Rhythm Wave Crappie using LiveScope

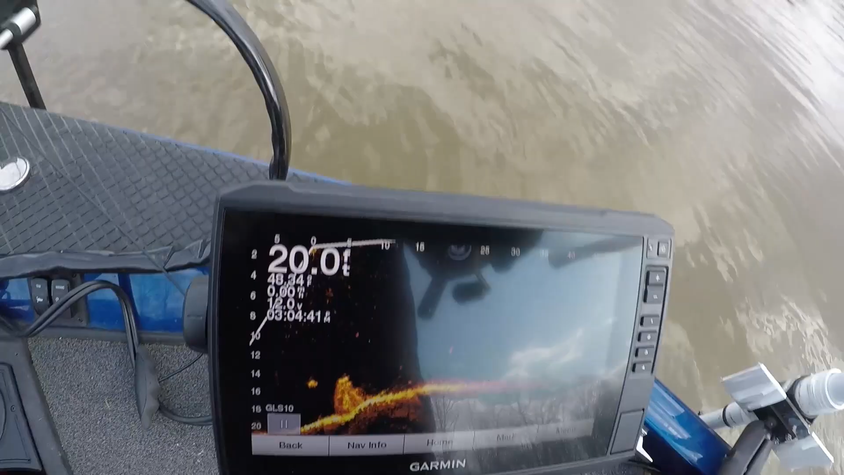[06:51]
On screen: depth 20.0 ft
look at this fish hanging off the stump and
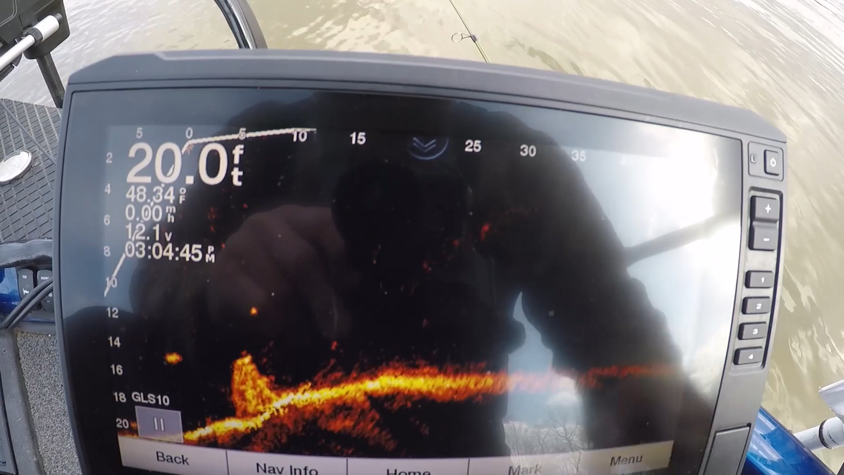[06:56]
On screen: depth 20.0 ft, water 48.34°F, speed 0.00 mph
that's y'all can see right that's 16 feet deep if I
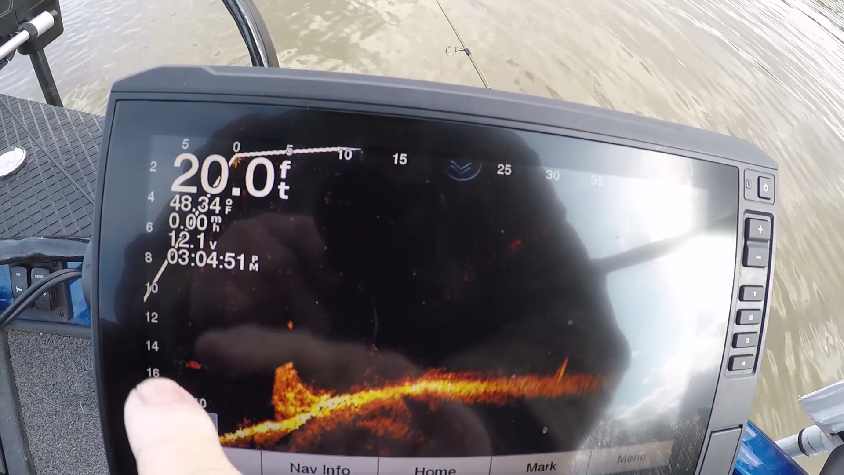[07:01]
On screen: depth 20.0 ft, water 48.34°F, speed 0.00 mph
can keep my boat still I'm catching good I'm just blind
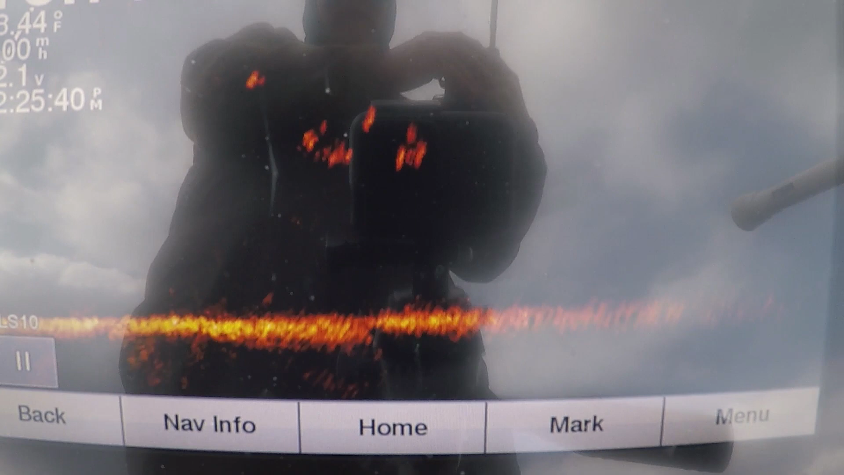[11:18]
see him after the shad he's after the shad isn't he
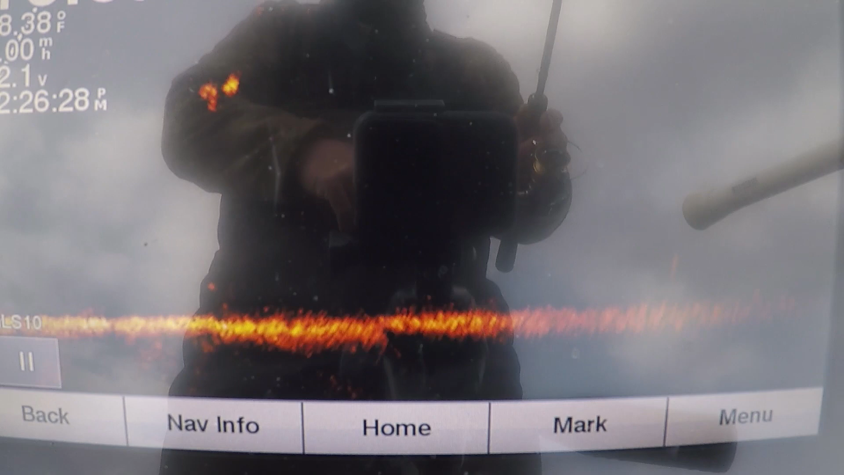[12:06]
he was interested in that bait
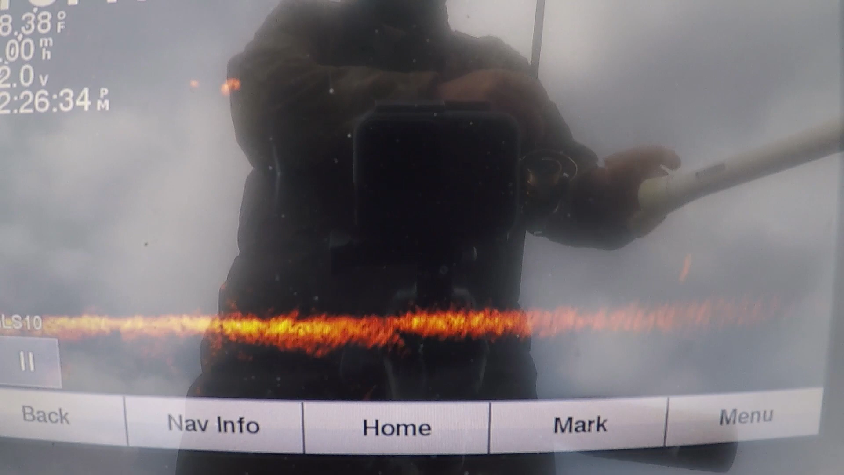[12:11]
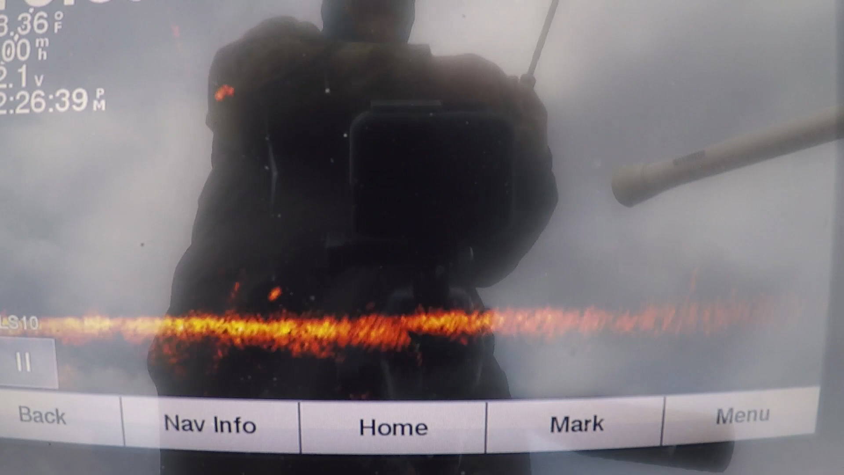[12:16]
he's been eating no shad he's hard to fool now he's gonna had a mouthful of the real thing you know he's going like yeah that ain't quite look like what I was eating there all the go